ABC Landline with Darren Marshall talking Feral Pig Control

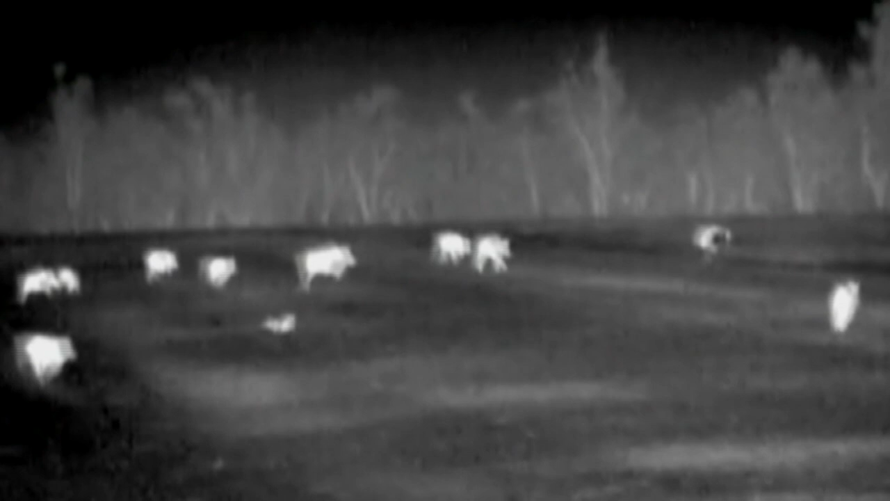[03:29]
Pig numbers continue to grow even in the grip of drought.
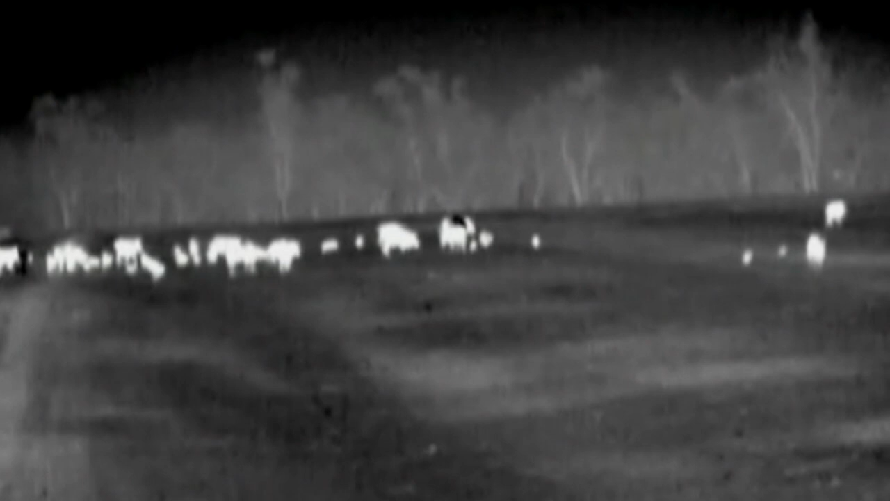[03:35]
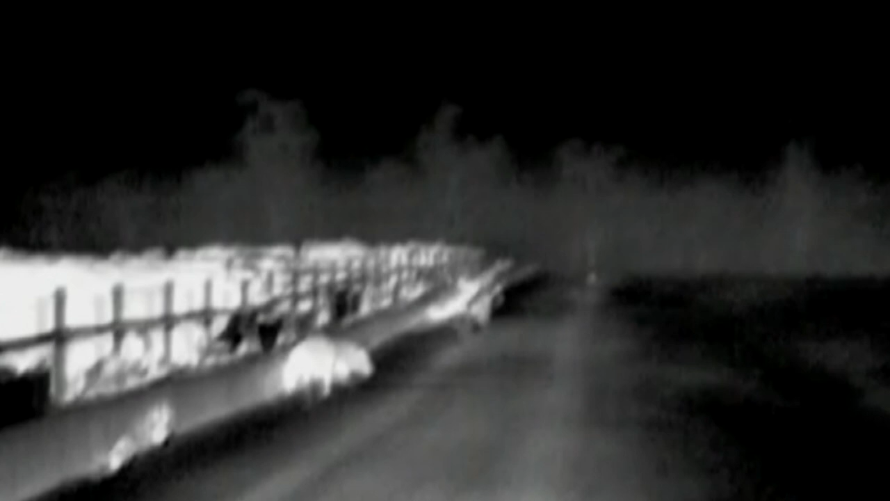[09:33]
Darren Marshall says these images of pigs invading a cattle feedlot are a reminder of their potential to spread disease.
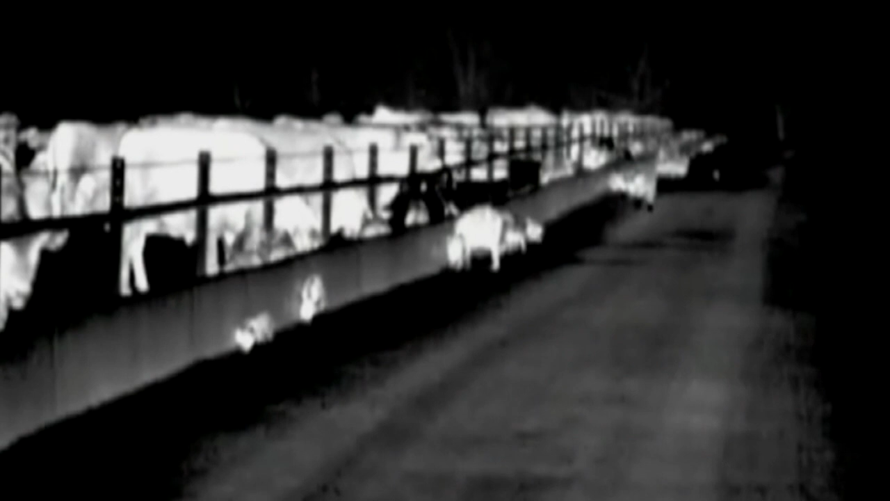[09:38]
We need to let the landholders know exactly what the threats are. And, you know, we're seeing African swine fever.